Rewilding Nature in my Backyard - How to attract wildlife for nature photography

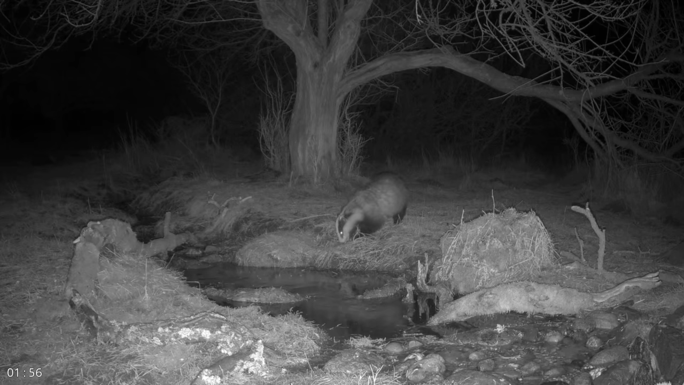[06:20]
but basically observe on the behavior of let's say the badger. Try to see how the martins react when there is another martin coming into the area. All these things is just, yeah, it is just, I think it is phenomenal to get that knowledge. And also I want to use this for testing.
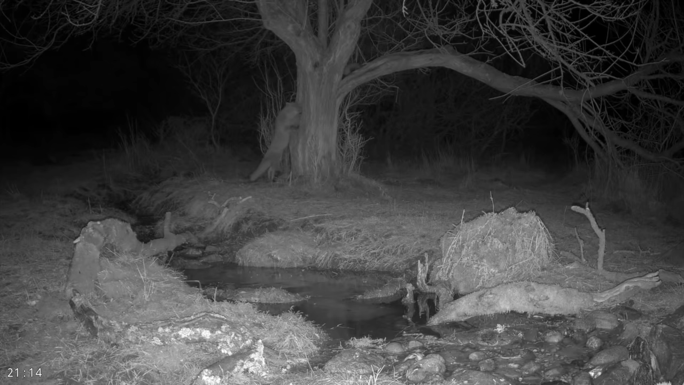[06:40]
I want to put my contraption up down here, my camera trigger, and see how does it affect the animals when the flash goes off.